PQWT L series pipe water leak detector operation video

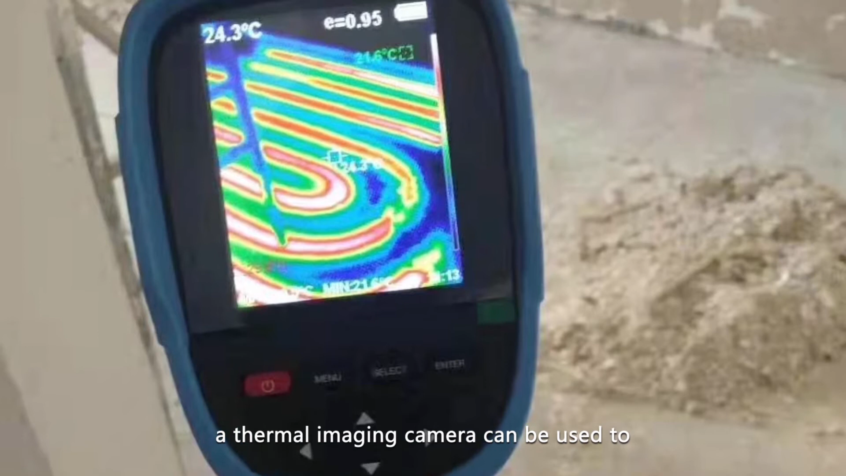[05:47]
On screen: spot 24.3°C
if the pipeline's direction is unknown a thermal imaging camera can be used to determine the direction of the pipeline assembling the instrument step 1.